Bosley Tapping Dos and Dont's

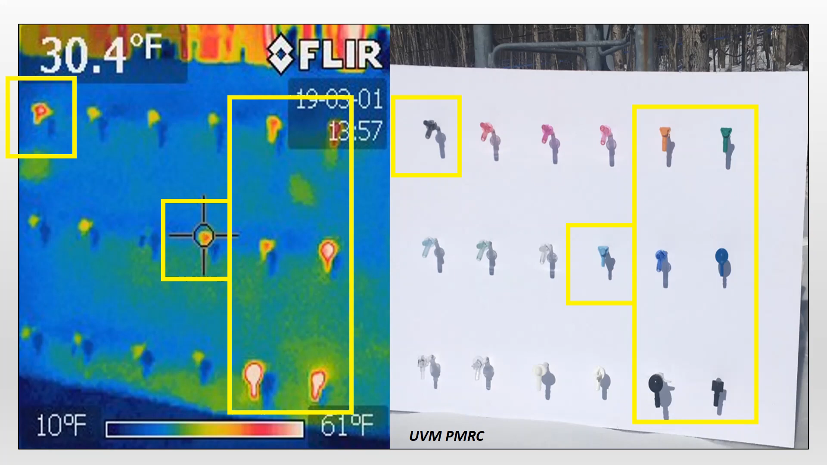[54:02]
On screen: spot 30.4°F, scale top 61°F, scale bottom 10°F
There's so many out there. This is really, it seems to be trending more towards personal preference and your location. The black spouts and the darker colored spouts get warmer sooner with sunlight, and the sap seems to flow sooner. And so if you're in a cold bush, eastern, north facing slope,